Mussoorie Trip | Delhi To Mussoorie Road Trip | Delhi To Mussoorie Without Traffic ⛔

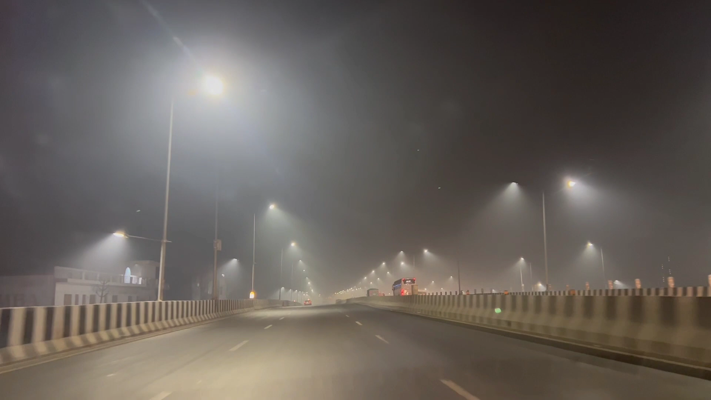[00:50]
बाहर ओस गिर रही थी और विजिबिलिटी उतना कुछ खास नहीं था.
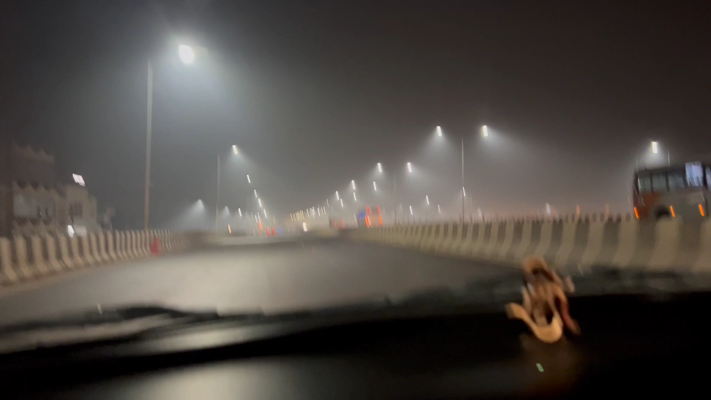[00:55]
बट हाँ, सबसे बेस्ट पार्ट ये था कि रोड एकदम खाली खाली सा था और हम एकदम सही टाइम पे निकले थे.